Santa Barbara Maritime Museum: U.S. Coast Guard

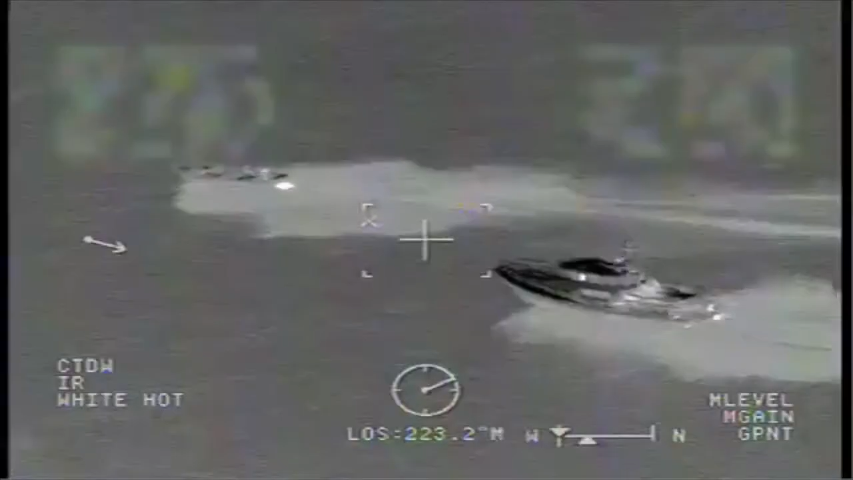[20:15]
Here it is at night. You want to pause right there?
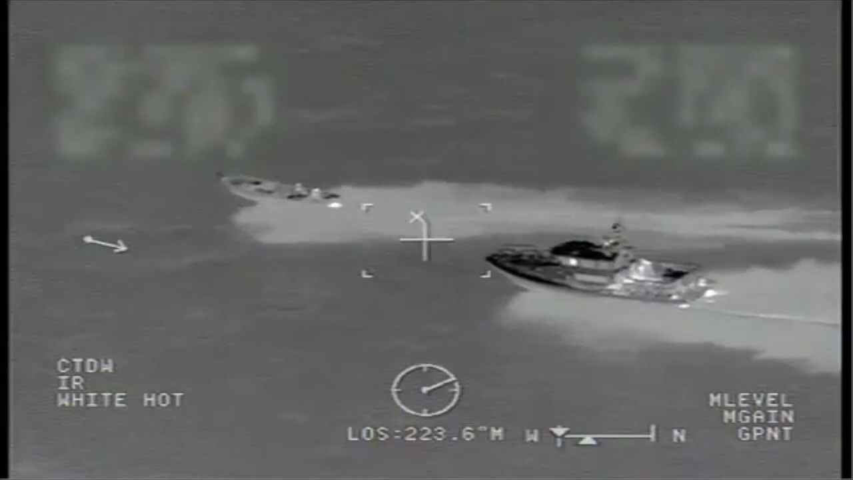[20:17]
This is at night. This is actually from an infrared camera. So you can see the heat signature of everybody on board. We actually have two people that are running on board. This guy in the back is the driver. And the guy up forward, he looks like he's just hanging on for dear life during the chase. But he actually has a job up there to change out their fuel canisters if he runs out of fuel. So they'll bring these extra buckets, 50 gallon drums worth of fuel.
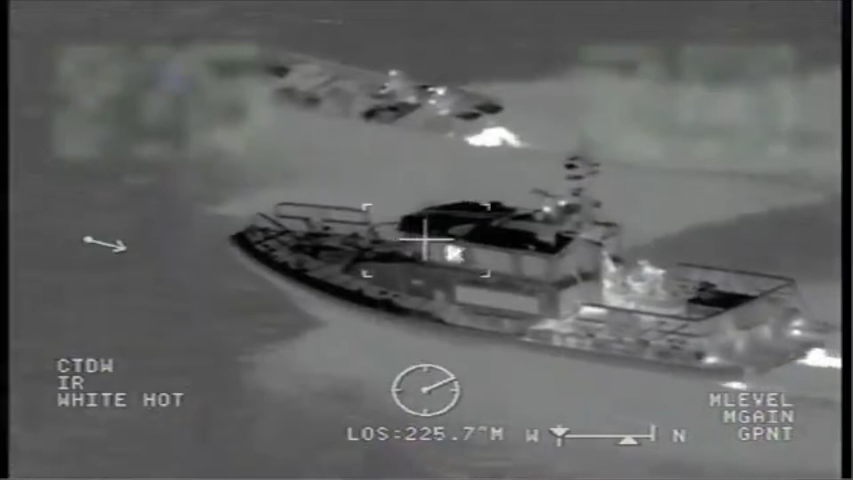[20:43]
And if they run out, they'll just switch it out real quick so they can keep going. So that's his job during this whole chase. So at this point, this Coast Guard boat coming up, they've done everything they possibly can to try to get them to stop.
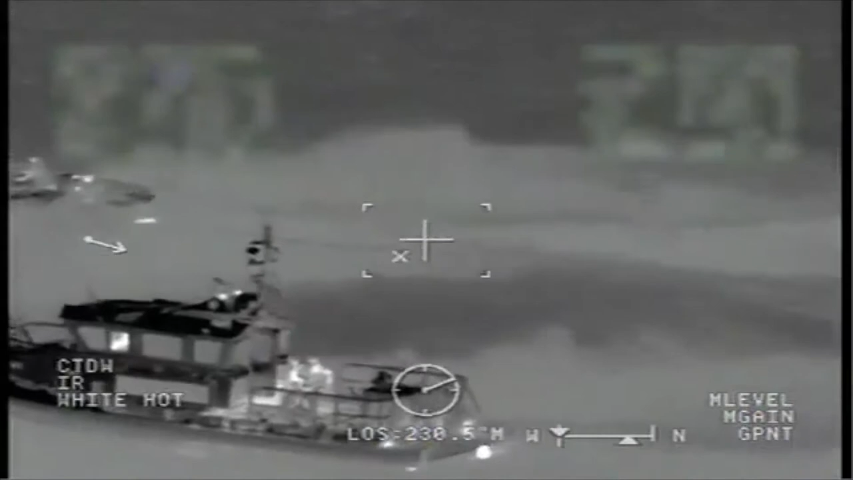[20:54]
They've yelled at them. They have their law enforcement light going.
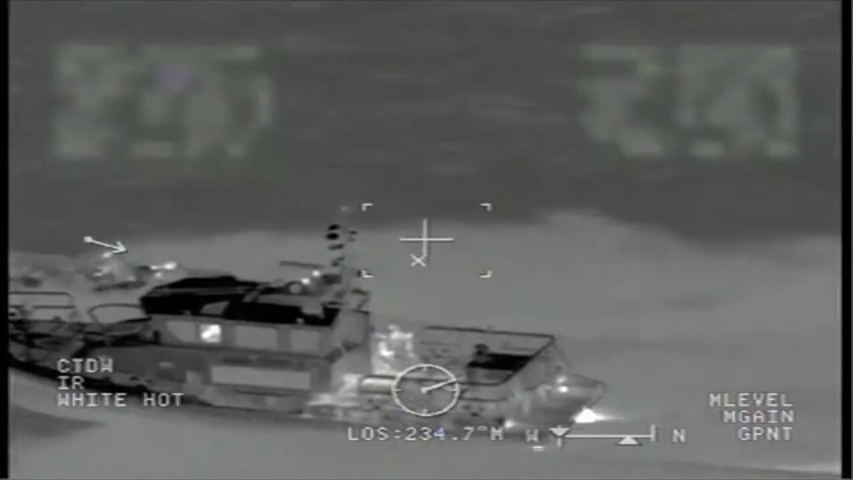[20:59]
They've tried to hail them on a loud hailer on the radio in English and Spanish. At this point, these guys are not stopping. So we've got two guys right here on the back of the boat right here.
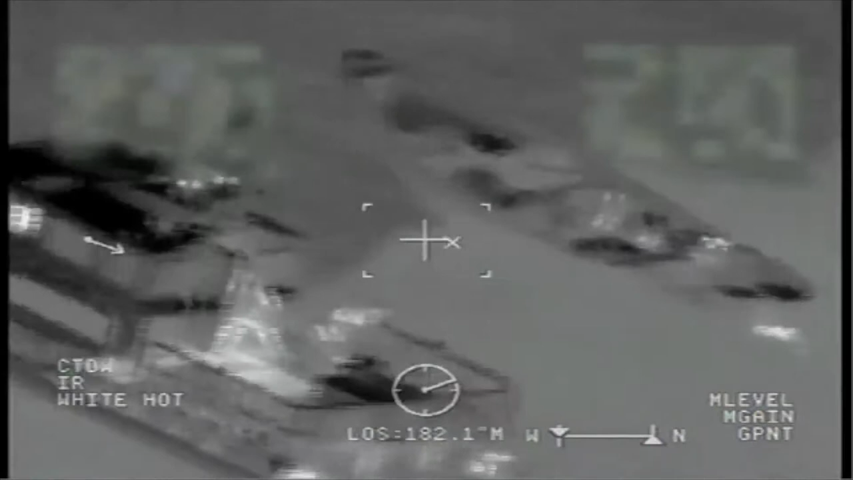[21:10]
And they're setting up with shotguns and they're getting ready to – pause it right there. So these guys, he's got a shotgun right now and he's aiming right for these two engines. He's going to disable the engines. Now just to give you some perspective here, both of these vessels are going about 40 knots right now. So if you can imagine how difficult of a shot that is. He's moving pretty good in those seas. So he's not on a stable platform at all. He's moving at about 50 miles an hour.
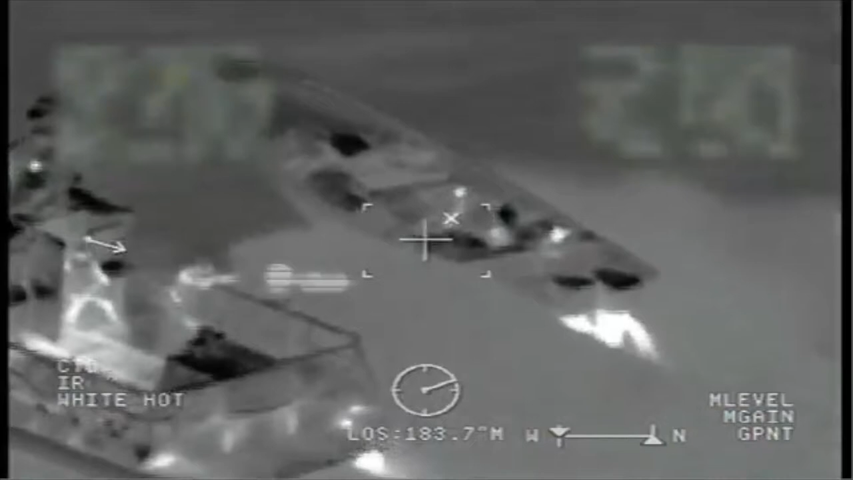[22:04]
You know, despite the fact that they're drug runners, we don't want to kill anybody if we don't have to, obviously. So he's really got to be careful because that panga driver is only a couple feet away from those engines. And you can actually see the muzzle fire of three shots right there. And three shots is all he took. He knocked out both engines. With a shotgun?
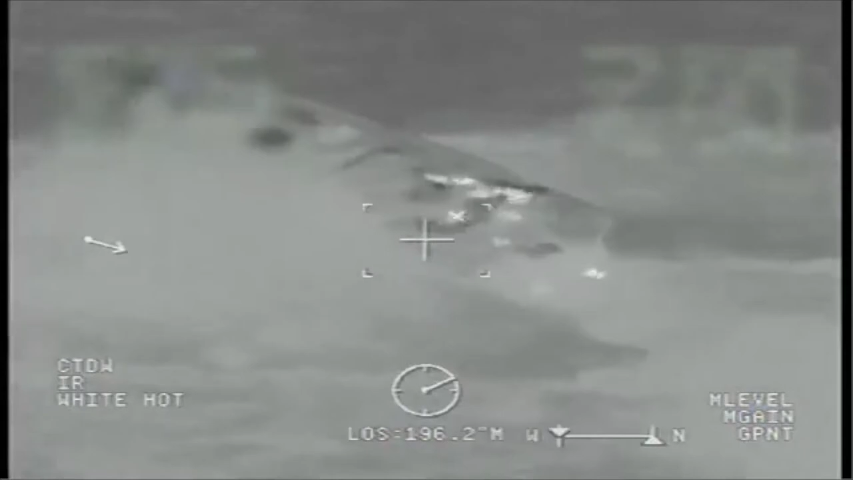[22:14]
With a shotgun, yeah.
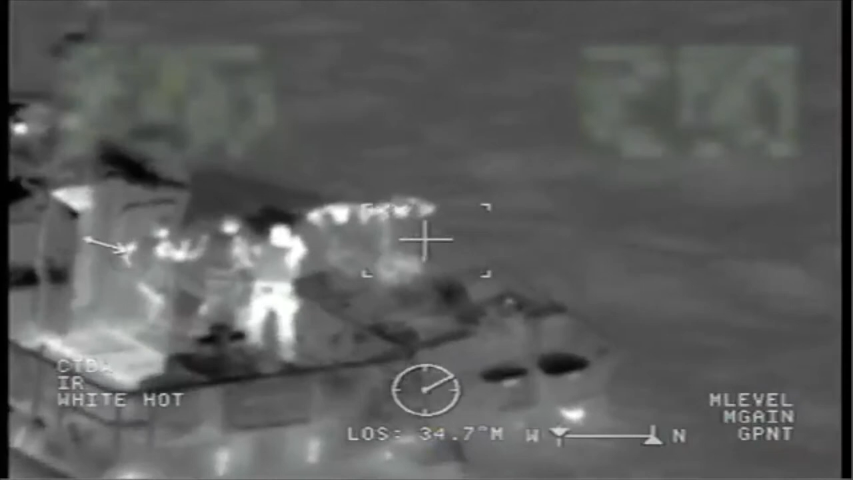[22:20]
So right there, they've got two guys covering down with weapons.